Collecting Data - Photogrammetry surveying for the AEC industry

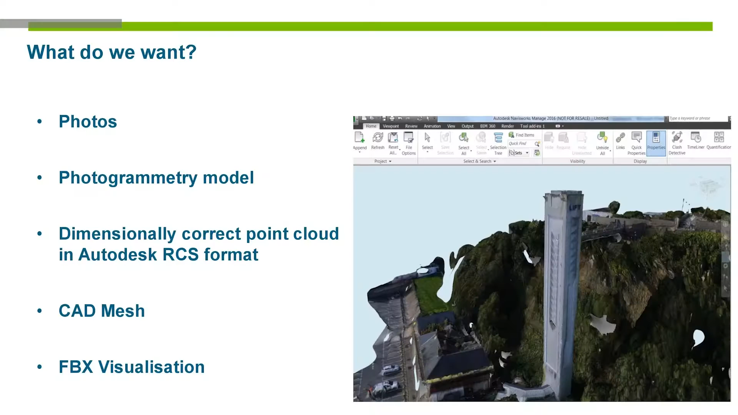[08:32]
We wanted the photogrammetry model. So we wanted that 3D space.
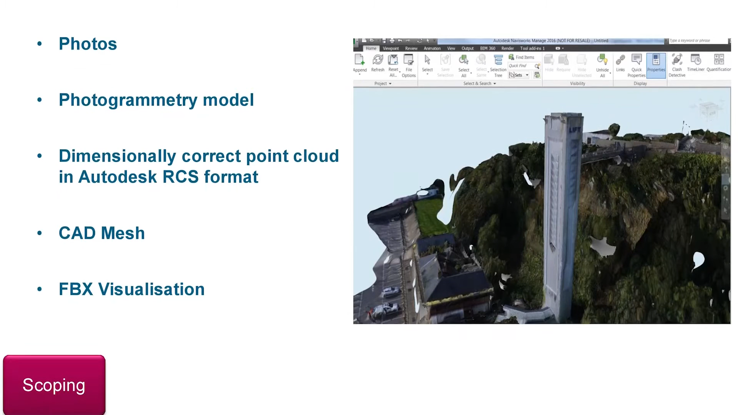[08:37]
But in order to, in order to start modelling from this and actually continue the refurbishment of it, we wanted to be able to make sure that it was obviously dimensionally accurate. Bear in mind, we're using photographs. So how we actually make sure that things are correctly scaled and can be measured from. So we took verification. We wanted to get a CAD mesh to make sure that we could snap to it, that we could actually work and work from it. And also as a nice, almost nice to have really, we wanted to make sure that we had a model for our visualisation as well.
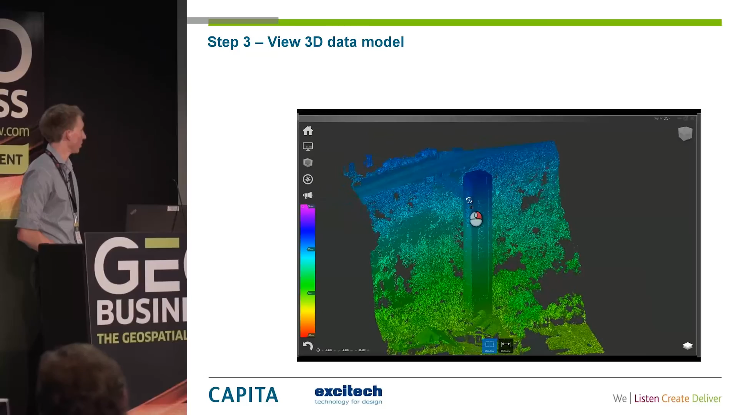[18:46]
especially considering it's such a difficult site, the cliff face there as well, and access around it.
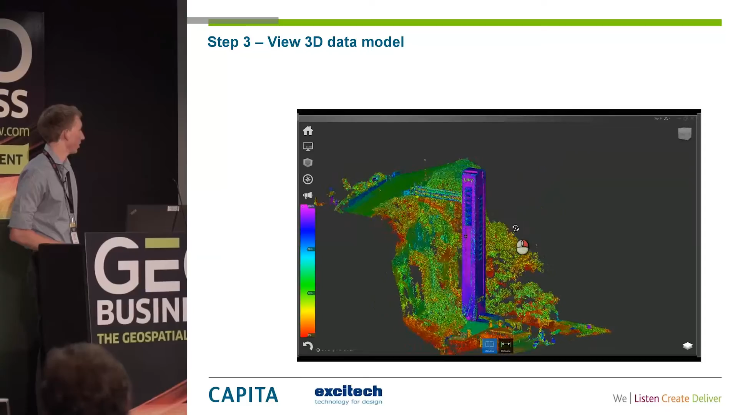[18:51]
So that's our 3D model. We got that data out.
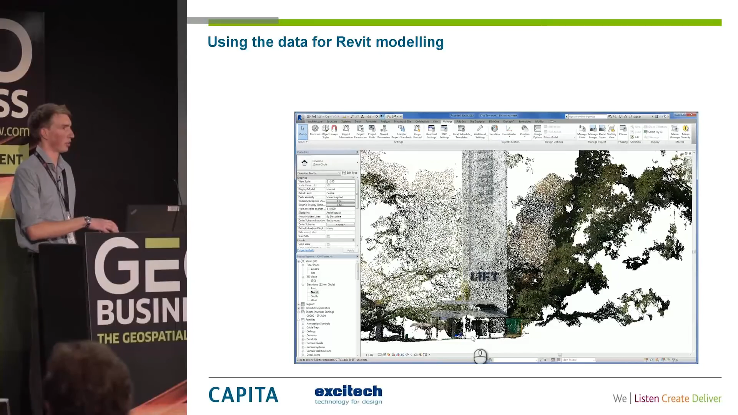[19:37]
Public consultations of showing new design in context of the existing.
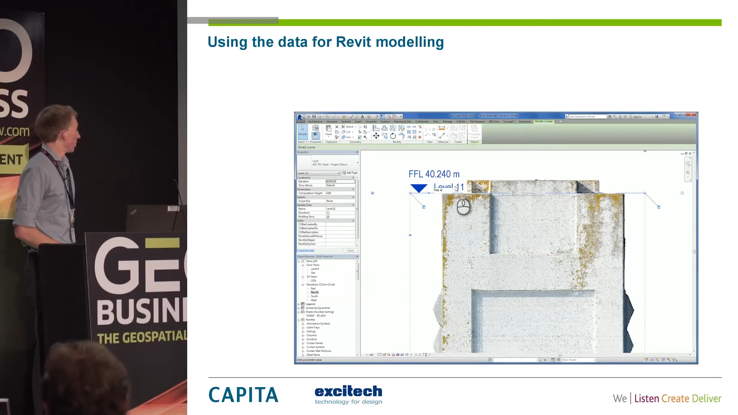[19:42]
So let's just run through. I think this overall took about 10 minutes to do, but this video sped up to about a minute long.
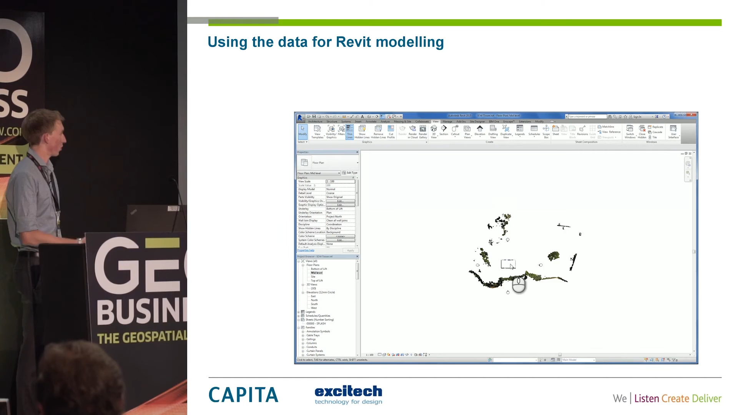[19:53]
So for anyone who used to rev it, we've gone in, imported the point cloud, drawn in a couple of levels for the top of the lift, the bottom, the middle of it, and then we can come into our drawing views.
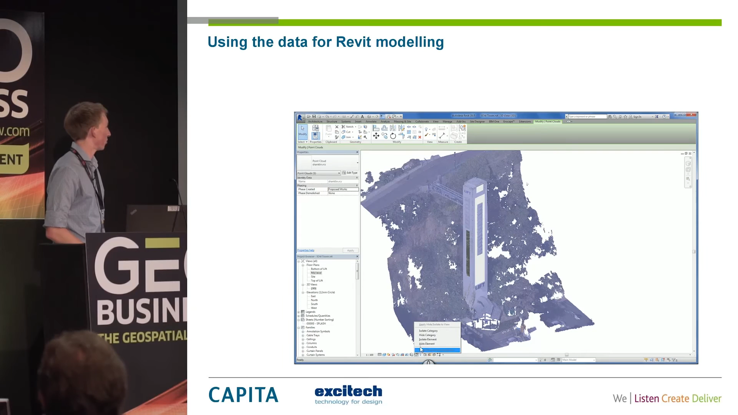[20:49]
And again, a few more minutes and we've got all the rebates and recesses built into that as well.